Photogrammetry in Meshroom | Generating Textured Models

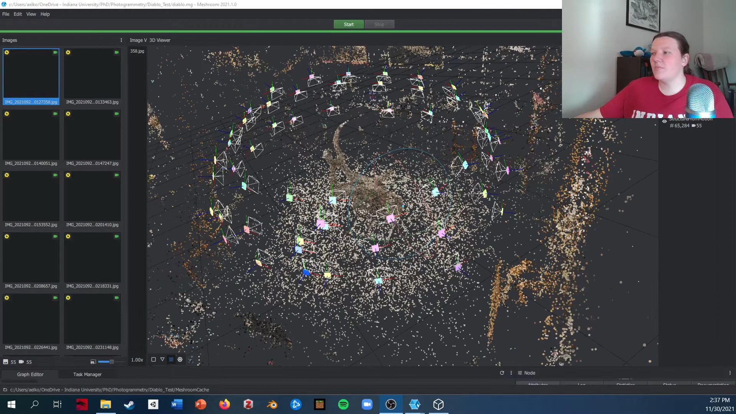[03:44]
All right, so this is what it looks like when the structure from motion step has finished. You should get a point cloud showing up in your 3D viewer.
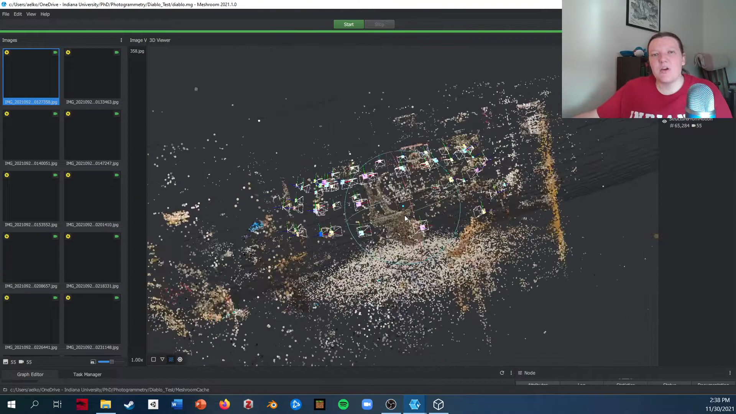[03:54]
And you can inspect this to make sure that the 3D structure has been reconstructed correctly.
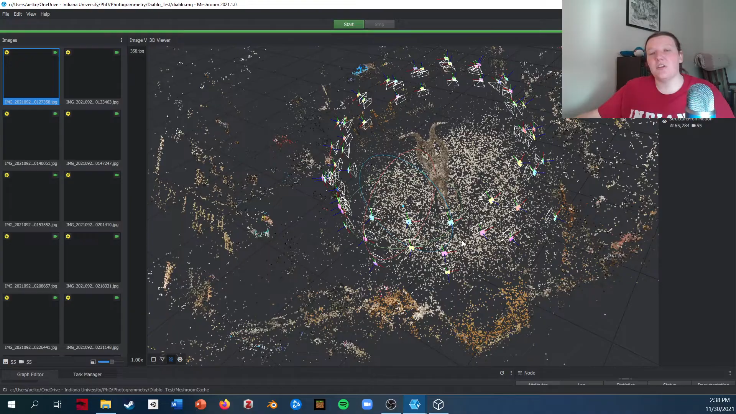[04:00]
So when I look at this, the entire room is being reconstructed since it was part of the background of the photographs, but I do have the density of points concentrated
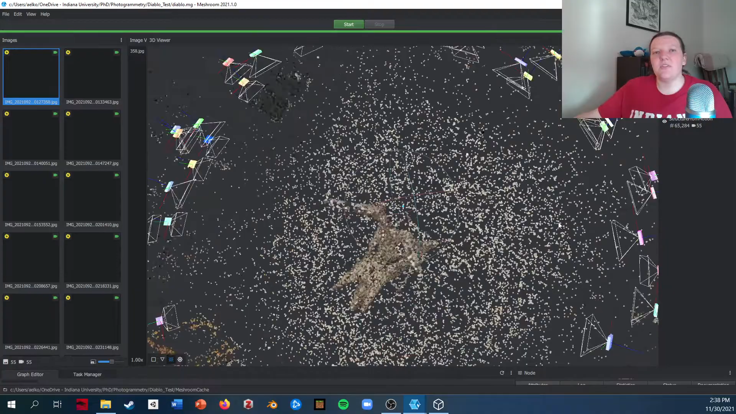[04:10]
right at the Diablo Ceratops cast that I was focusing on. I can examine this. I can see there might be one or two straight points, but that's fine.
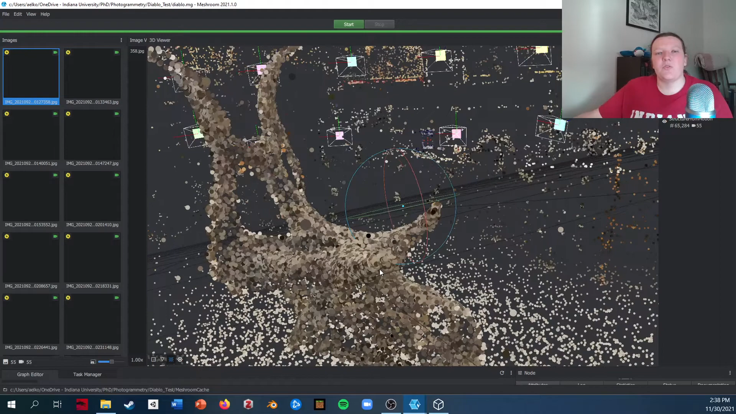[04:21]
Most of them are sort of matching up with the color and shape that I would expect for the object that I was looking at.
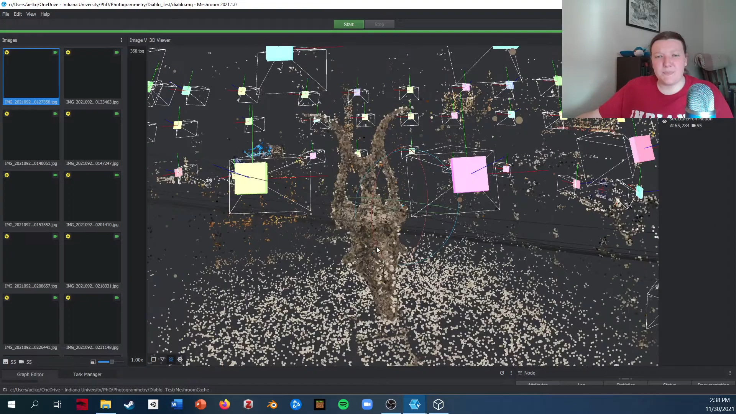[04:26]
Another thing you can examine too is if the cameras or the photographs are in the right position.
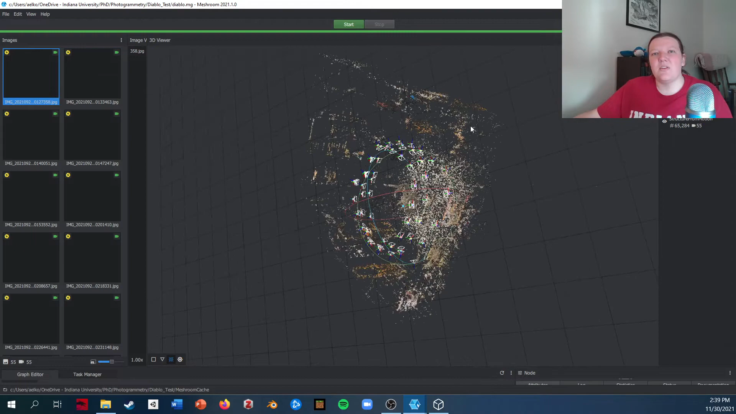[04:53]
Oh, there might be a few straight points out there, but that's fine. I don't see any stray photograph cameras. So that means that everything is being matched up correctly.
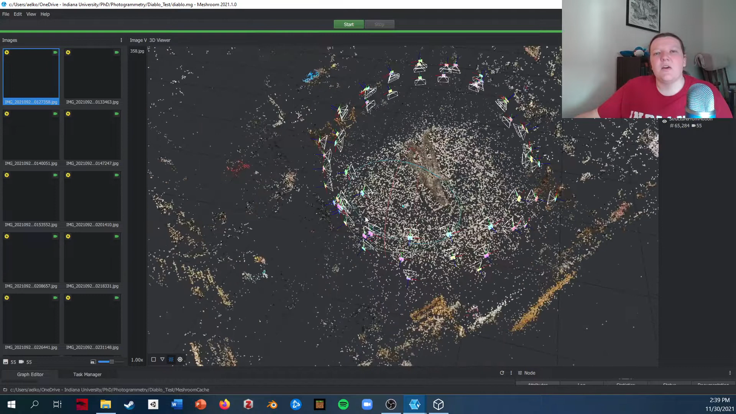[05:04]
And these photographs should generate a good 3D model. Real quick, I am doing just scroll wheel to zoom in and out,
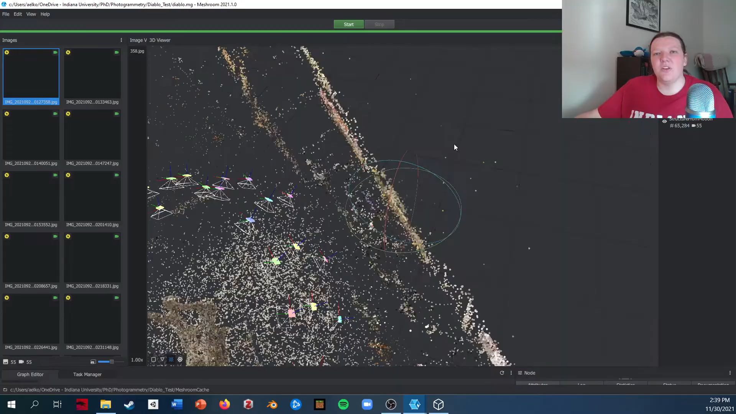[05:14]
holding down scroll wheel to pan, and then holding down left click to rotate.